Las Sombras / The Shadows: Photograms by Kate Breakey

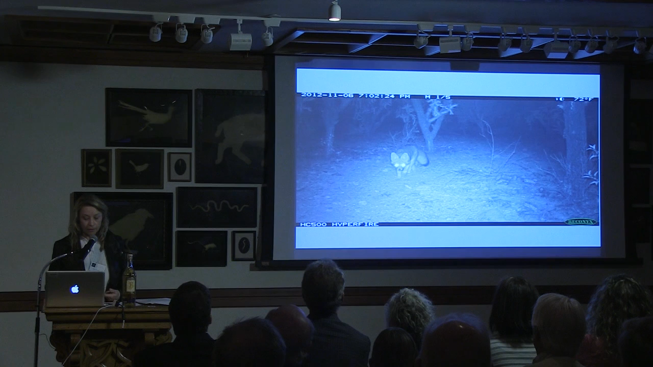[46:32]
So I'm going to flip through these because what happens is this camera fires every three seconds once something activates it with emotion. So the other night, this is literally the other day as you can see, here's a fox and here he is. He's looking at the camera and off he goes. And then a bit later he comes back with his friend. And he says, come on, come over and see this thing. OK, there they both go. And then they go back again.